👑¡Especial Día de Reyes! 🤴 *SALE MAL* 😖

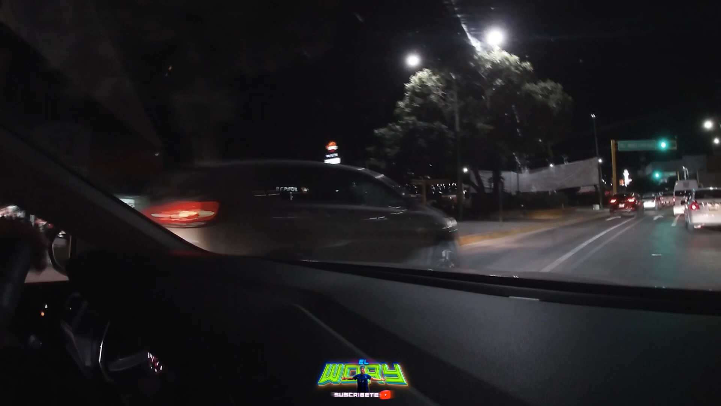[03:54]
Pero ahorita vamos A tratar A tratar de retornar Ahí hay más niños